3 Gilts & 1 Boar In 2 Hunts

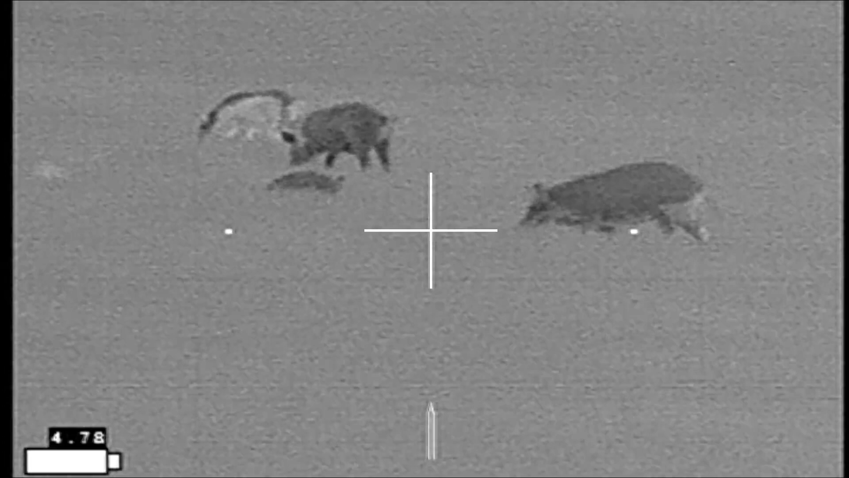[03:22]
in order to de-conflict my shots.
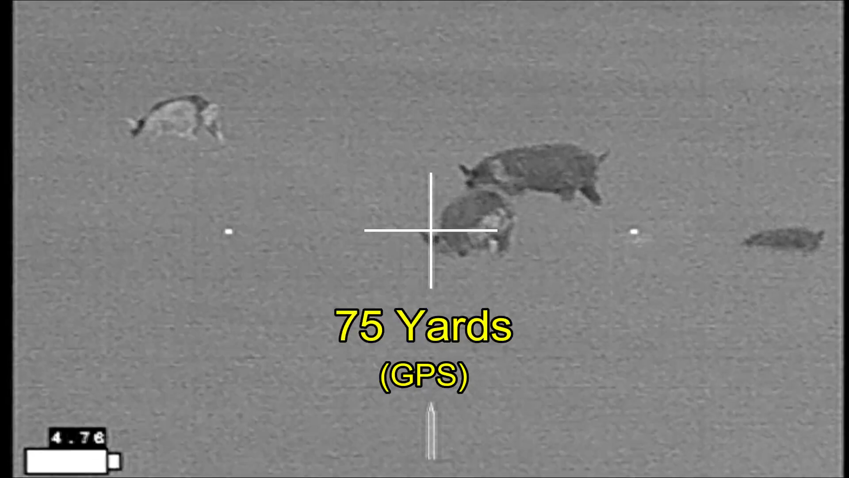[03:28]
All right I'm going to start off with this female.
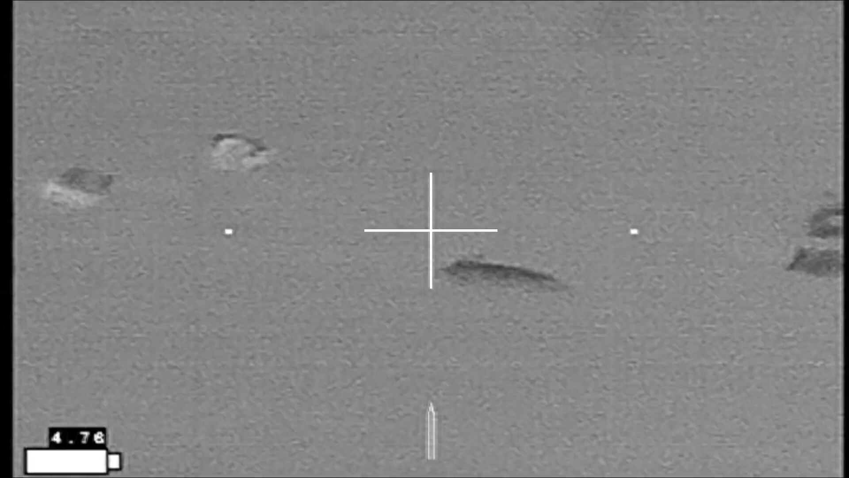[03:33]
All right I've got a wounded hog and
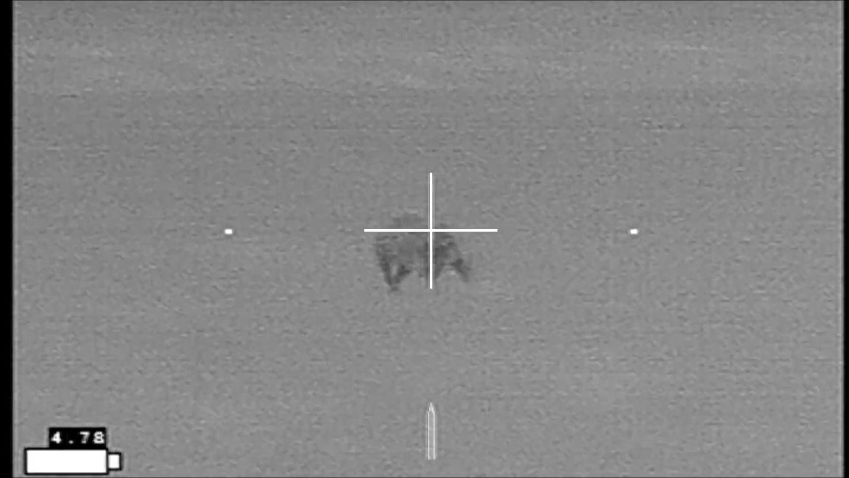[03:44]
I'm going to do my best to put him down as soon as possible.
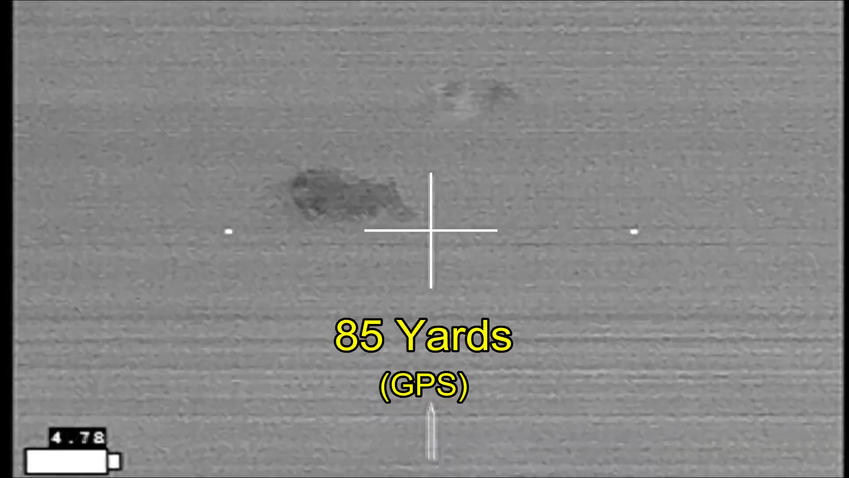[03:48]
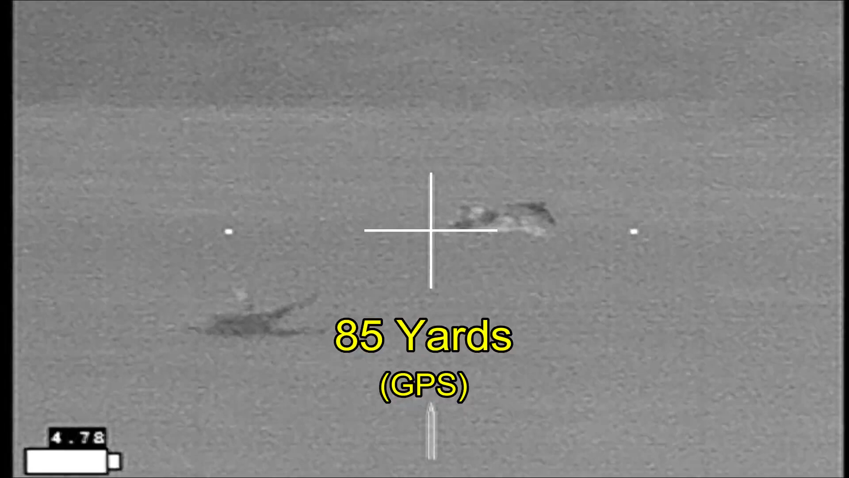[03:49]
However in doing so I just about lose the rest of my shooting opportunities
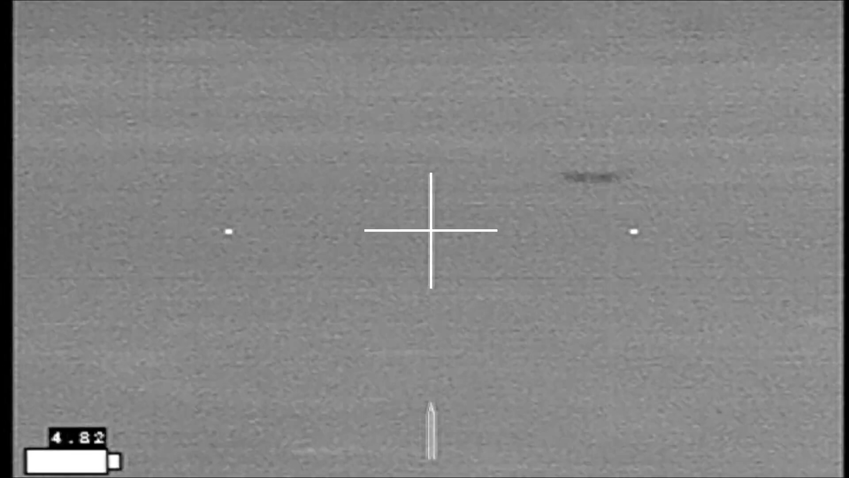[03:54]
as the hogs make it into the cattle and my shooting is done.